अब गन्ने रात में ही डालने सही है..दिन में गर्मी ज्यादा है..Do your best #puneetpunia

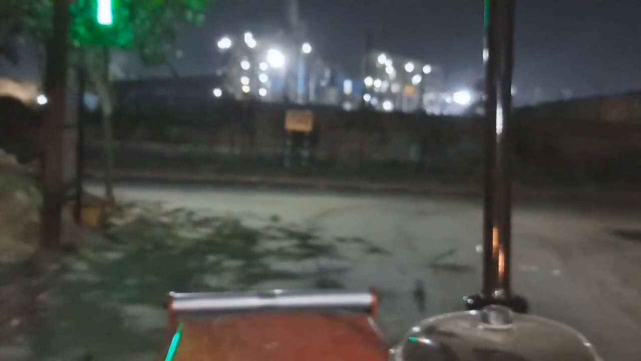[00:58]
में गुसेंगे क्योंकि यह थोड़ा जल्दी चल पड़े है तो यह देखो जी यहां से दीरे दीरे इतने यह अपनी कोल्ड रिंग लेगा
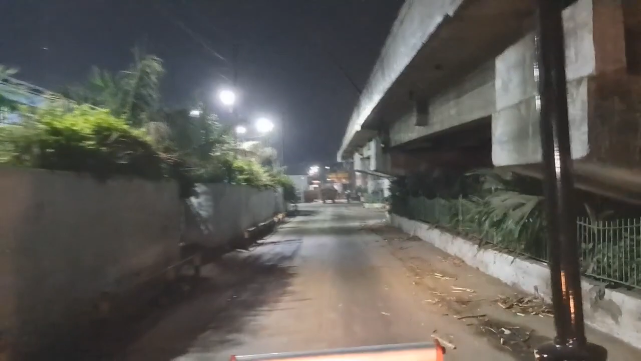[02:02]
और बगैर वीडियो को कट करें मैं आपको दिखाऊंगा मिंदर तो कोल्टिंग लेने उतर गया है